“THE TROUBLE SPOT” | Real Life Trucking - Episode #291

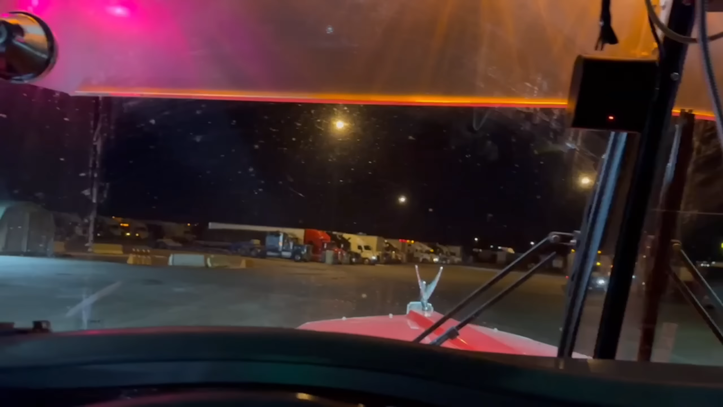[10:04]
I can't believe that, man. Like, bro is actually sleeping.
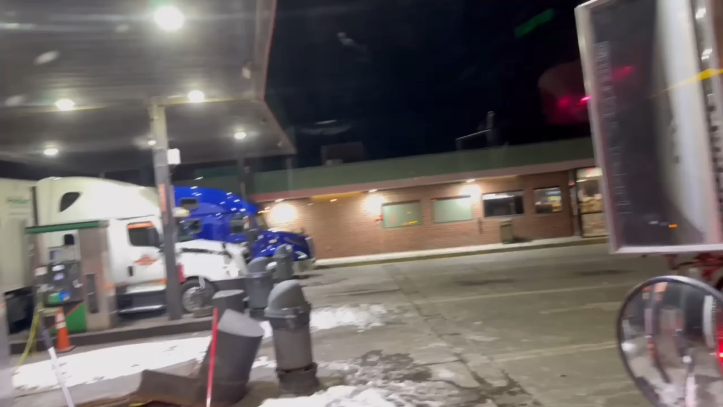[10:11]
I mean, what else is he doing in there?
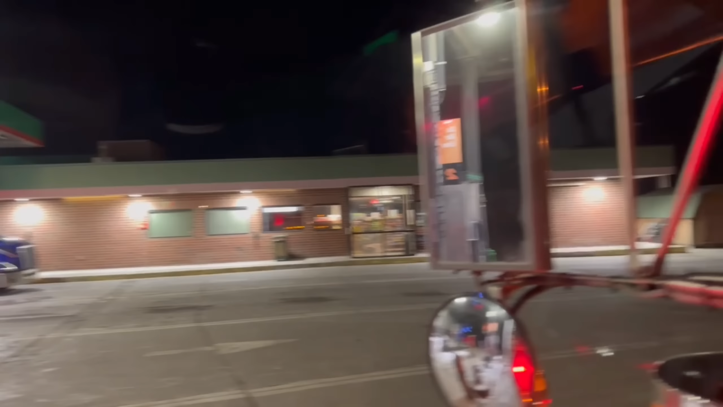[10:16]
Crazy.
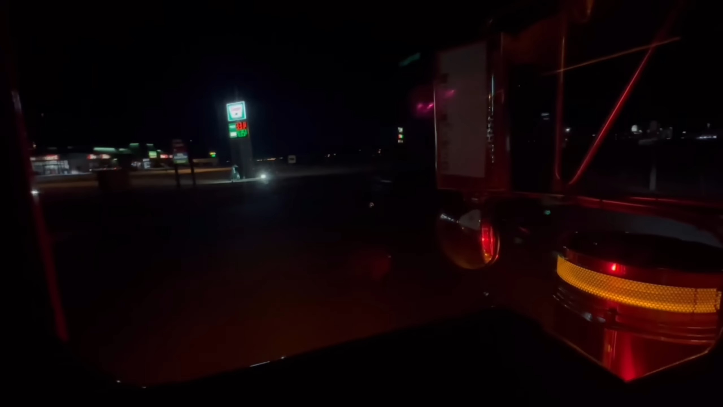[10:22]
Man, they got that dinosaur. They got that dinosaur lit.
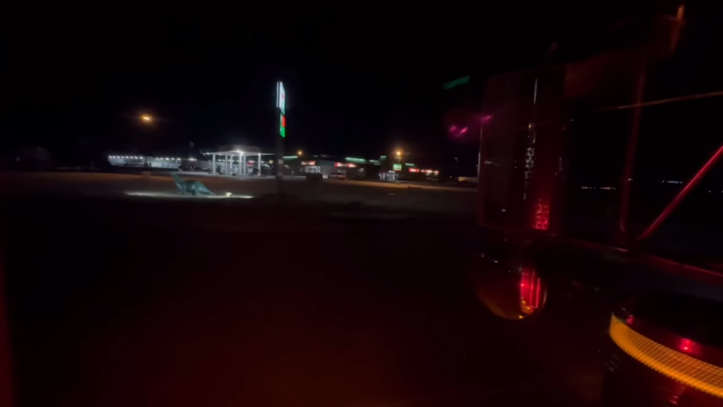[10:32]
Must really like up here.